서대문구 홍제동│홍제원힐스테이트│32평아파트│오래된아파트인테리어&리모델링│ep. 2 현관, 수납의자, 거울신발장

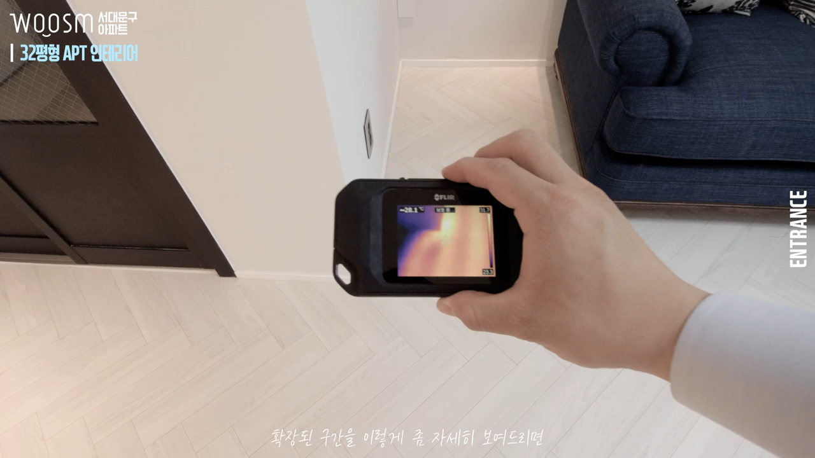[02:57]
확장된 구간을 이렇게 좀 자세히 보여드리면 현재 확장된 구간 부분에
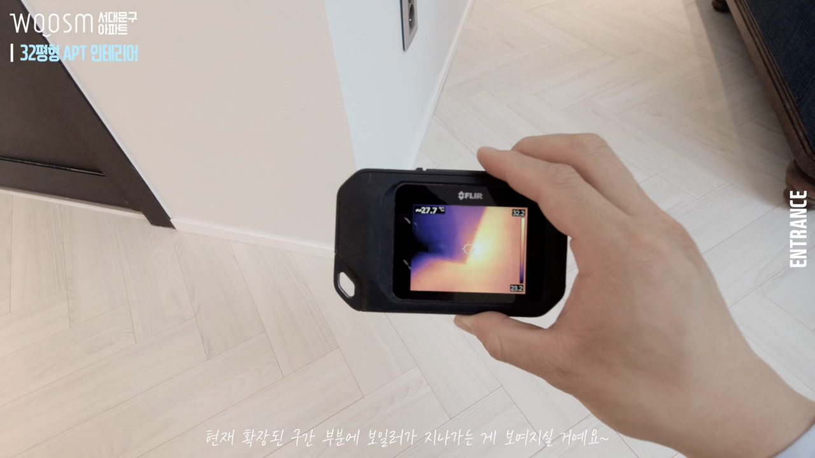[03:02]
On screen: spot 27.7°C
보일러가 지나가는 게 보여지실 거예요.
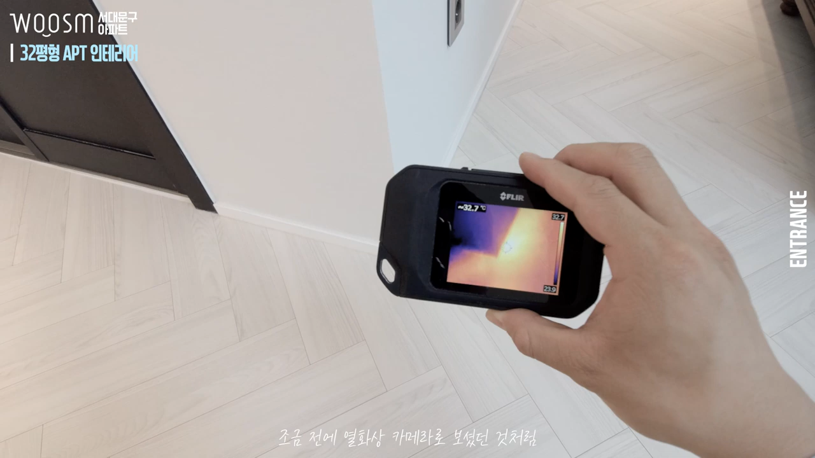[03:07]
On screen: spot 32.7°C
조금 전 열화상 카메라로 보셨던 것처럼 여기까지 보일러 배관이 쭉 지나가고 있습니다.